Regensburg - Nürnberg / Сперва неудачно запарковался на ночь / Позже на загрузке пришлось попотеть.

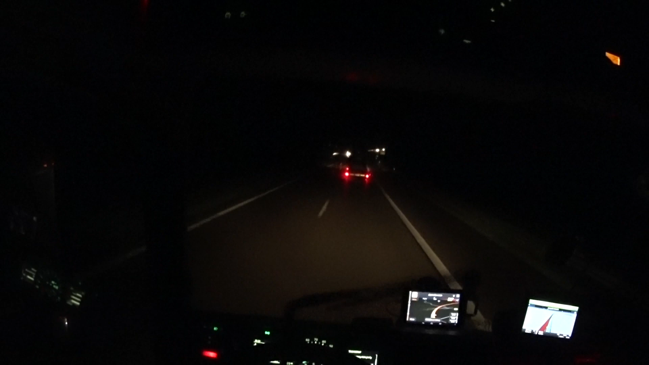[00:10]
Так, чуваки, чивихи. Короче, приближаемся к паркингу. У нас время управления уже 9.07.
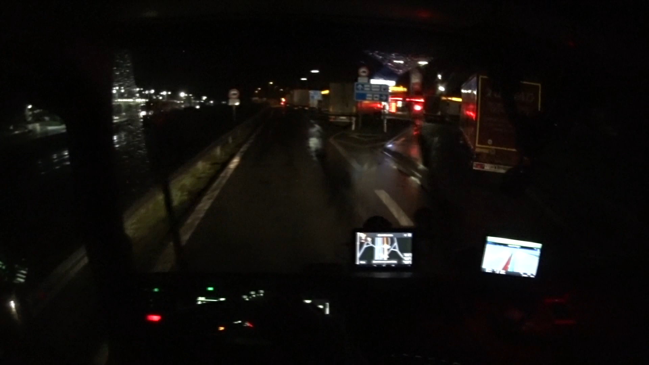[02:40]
Держитесь левее. Но если мы направо повернем, блять, там... Ничего хорошего, наверное, не будет.
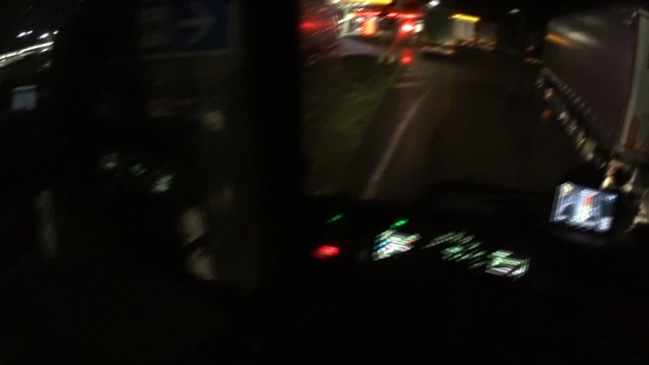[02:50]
Это окошко подкрывать. Зеркало. Не все видно. Блядь, дождь, блядь, как раз. О!
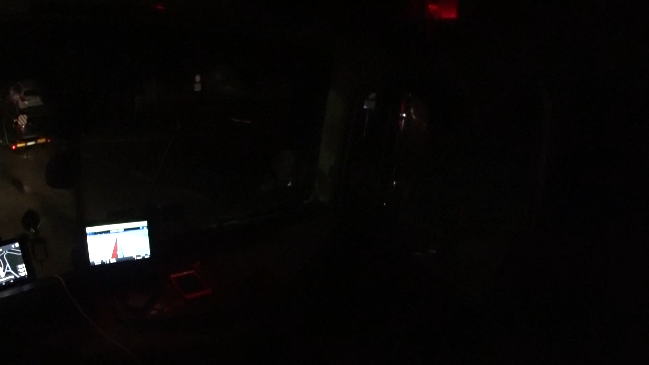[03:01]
Туда бы нам бы заехать, бляха-муха, но там у нас какие-то знаки непонятные. И вот здесь вот встать.
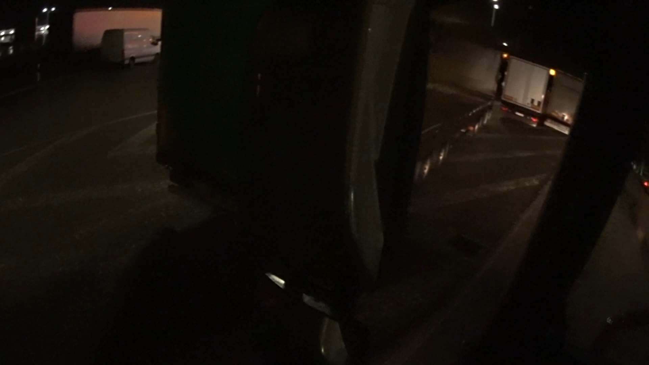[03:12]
Но я так еще как бы не стоял никогда. Таким макаром. Какие этот крендель стоит.
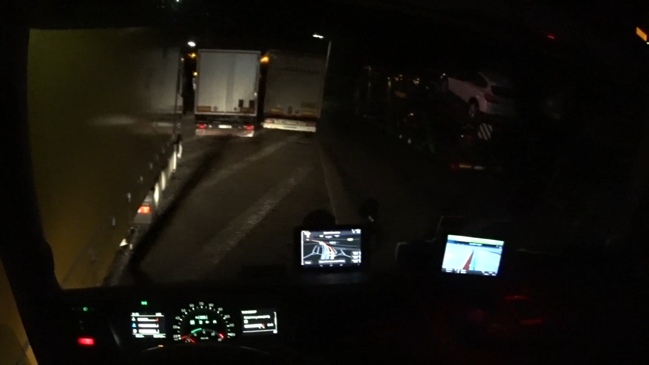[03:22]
Становится так же, что ли? Честно говоря, так не люблю стоять таким образом.